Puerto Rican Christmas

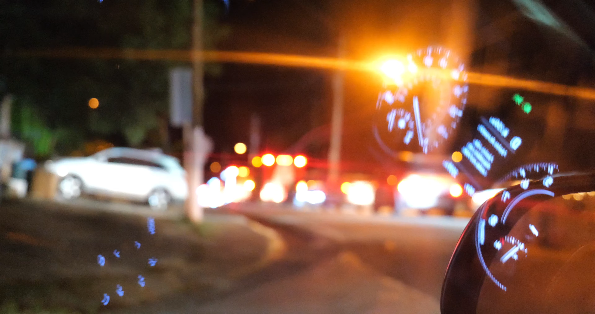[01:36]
Oh, a whole bunch of Coca-Cola trucks, it is something to do with Christmas.